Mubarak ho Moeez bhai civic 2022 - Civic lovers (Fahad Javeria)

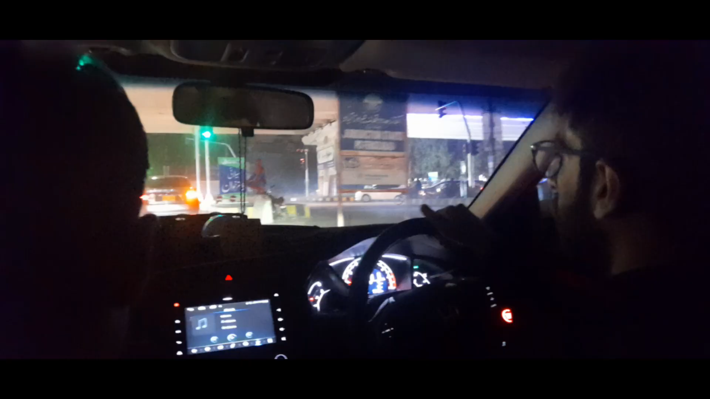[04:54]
हमारी रोड का स्पाइडरमैन भी मिला हमारे को, कैसे बैठा हुआ देखो कैसे बैठा हुआ,
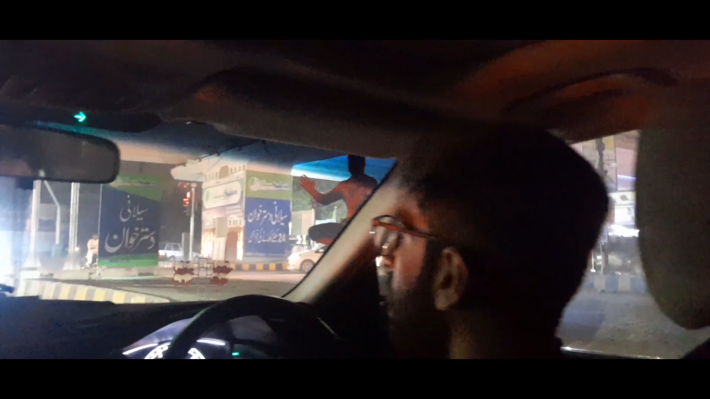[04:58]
स्पाइडरमैन तारिक रोड का, वो कैसे बैठा हुआ है, वो बैठा हुआ दीवार के ऊपर है।
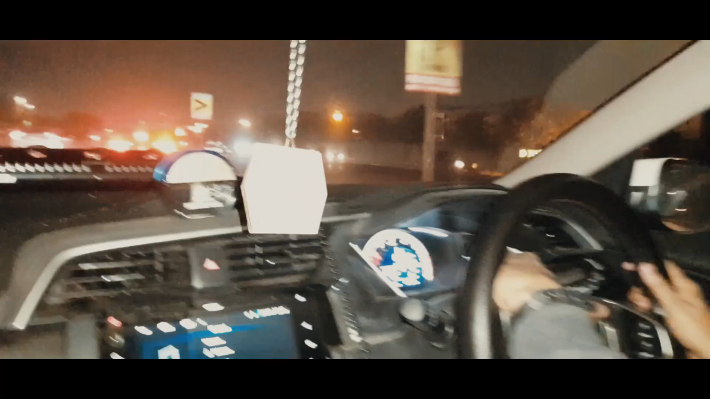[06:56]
तो ये और भाई मुइज़ भाई पीछे बैठे हुए, मुइज़ भाई पीछे बैठे हुए ड्राइविंग में कर रहा हूँ।